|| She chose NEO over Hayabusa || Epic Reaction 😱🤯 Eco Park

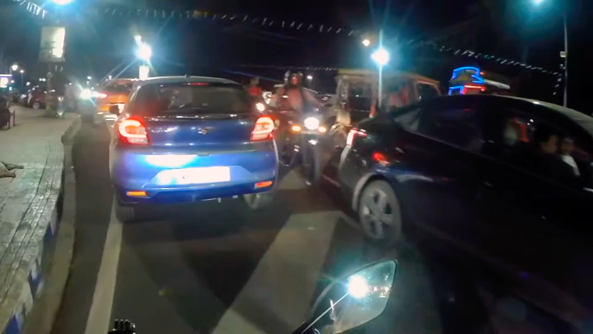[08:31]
And a lot of bikes, okay. Many people, good lighting, riverside, fresh air.
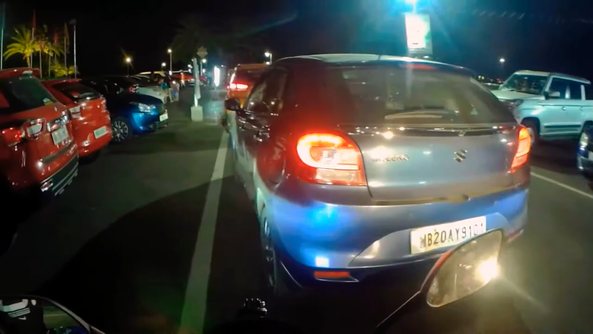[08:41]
What else you want? It's a good place.
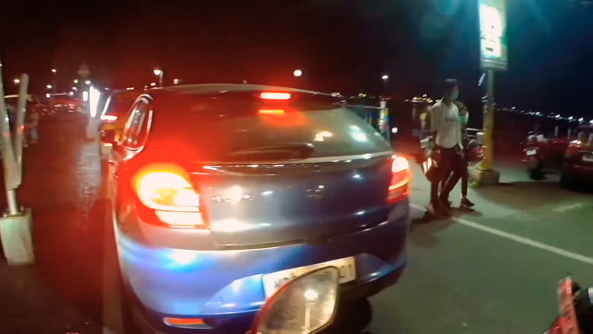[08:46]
If you want to come at weekend, great. If you want to come at weekdays, also great.
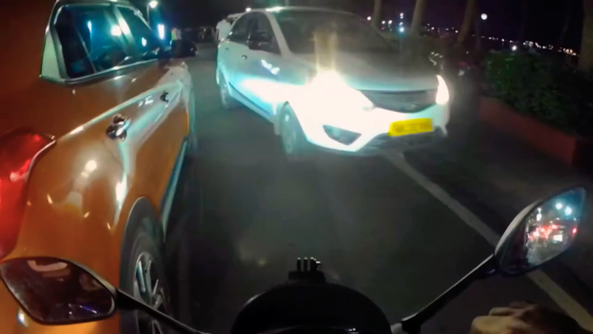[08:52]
I'm stuck in between. Big car, let me go, please. There is a Toto. There is another car. How will I go?
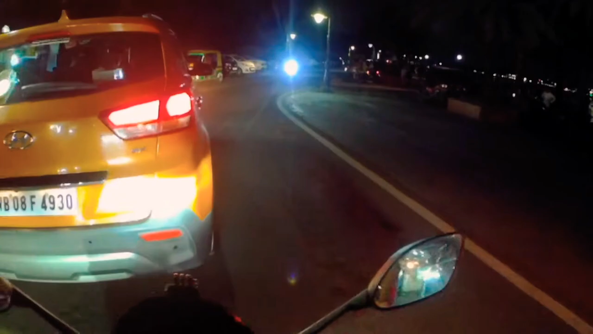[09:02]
Another bike. Man, let me go. Thank you.
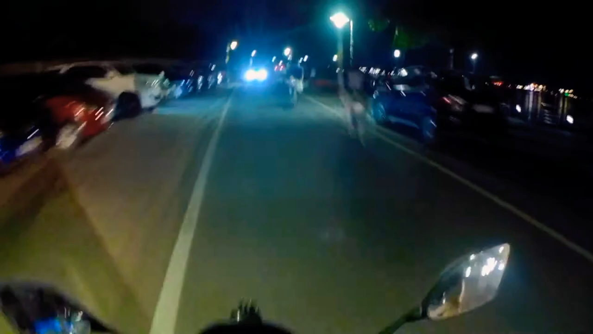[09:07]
So finally, I have escaped.
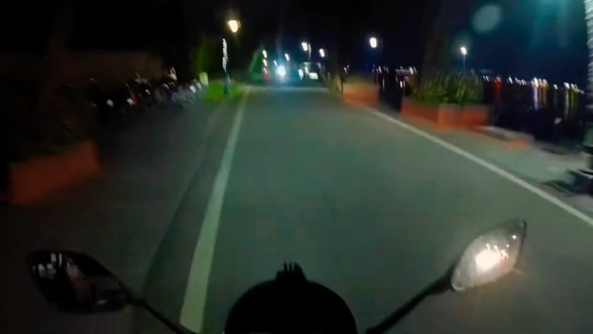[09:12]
Right after a lot of hassle, finally I overtook. And the speed breaker is again trying to stop me.
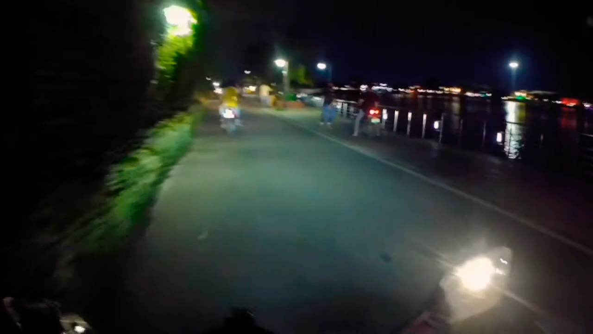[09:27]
So there is a big wide lake and a lot of people today.
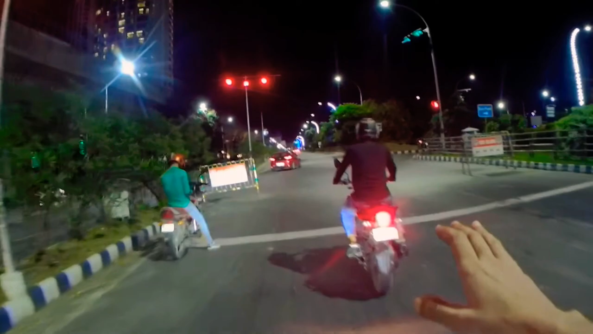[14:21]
I don't like this kind of behavior. I just took the U-turn and again a signal for 23 seconds.